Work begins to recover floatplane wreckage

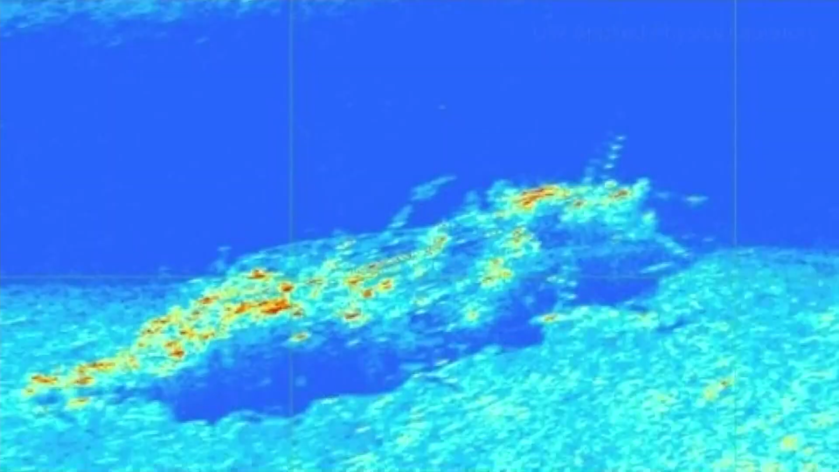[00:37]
Equipment from the University of Washington's Applied Physics Laboratory helped find the wreckage and took this image, but it only tells a tiny fragment of the story.